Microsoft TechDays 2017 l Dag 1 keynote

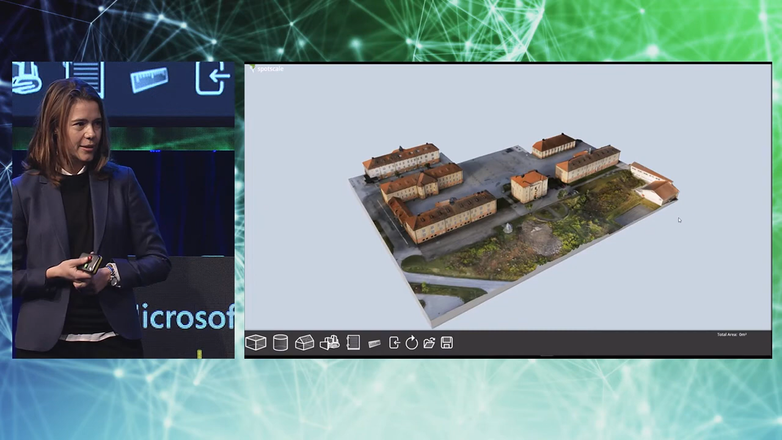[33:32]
Och där processar vi dem till 3D.
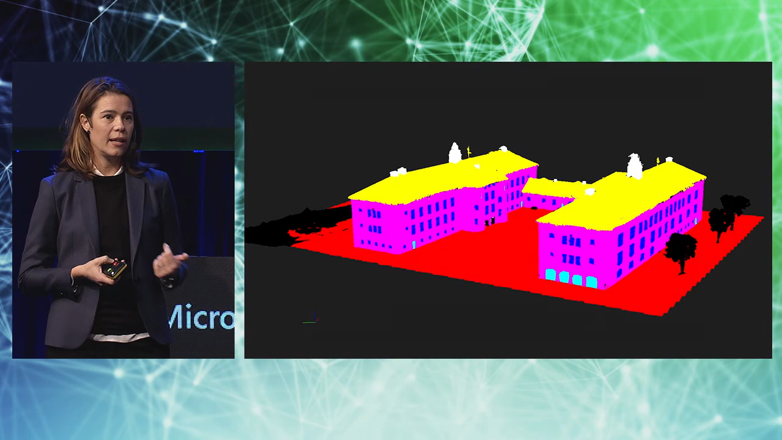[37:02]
Vi vill gärna skilja på vad som är vägg, tak, fönster, vegetation. Både för att nå det här målet med kvalitet, att det ska se riktigt, riktigt rätt ut. För vet vi vad som är ett fönster, då vet vi också att det är plant och det reflekterar.
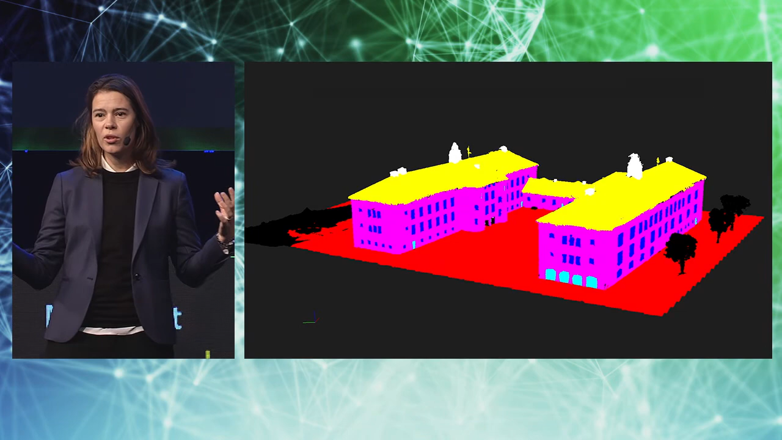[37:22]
Du har 4 000 kvadratmeter tegel som behöver bytas inom tre år. Det som ni ser här är gjort med klassisk maskin, traditionell maskininlärning i punktmolnet.
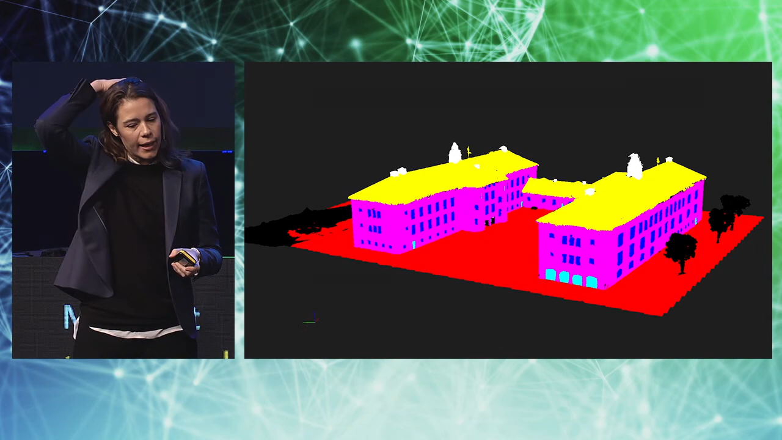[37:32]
Punktmoln är ett delsteg mellan att gå från bild till tredje. Så här har man för varje punkt bestämt med massor av taggat referensdata,
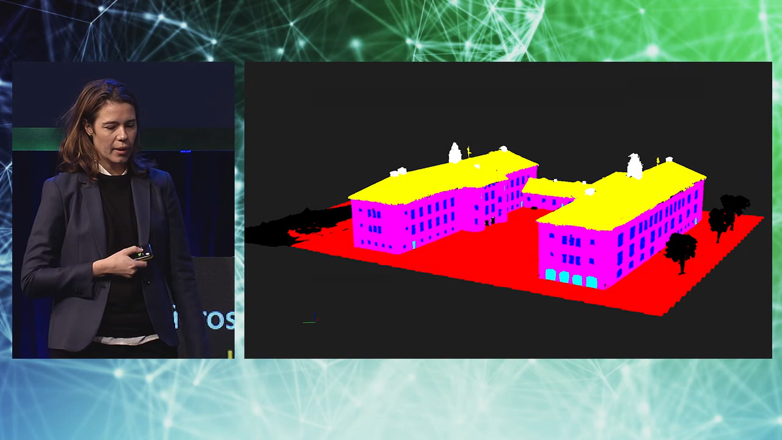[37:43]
tagit rätt på vad som är tak, vägg, dörr, fönster.
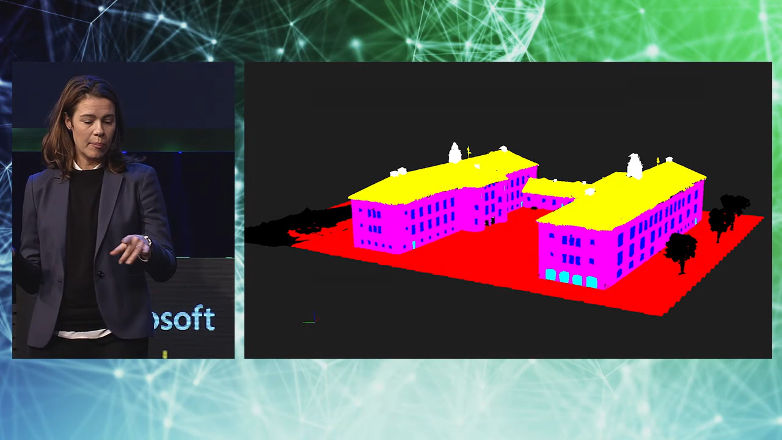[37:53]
Träd till exempel, att skilja ut träd är också en bra grej eftersom träd är väldigt svåra att göra i 3D med fotogrammetri.